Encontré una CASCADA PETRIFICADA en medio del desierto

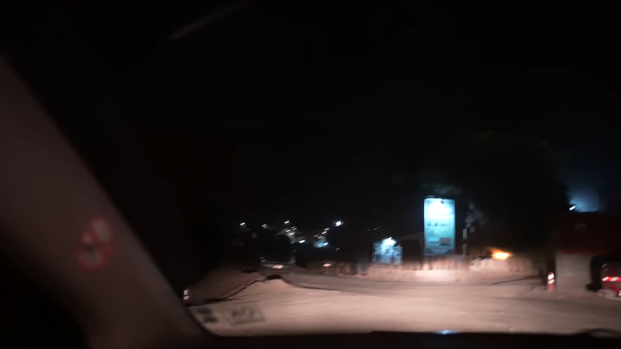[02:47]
Allá se ven un poquito de luces, pero eso nada más.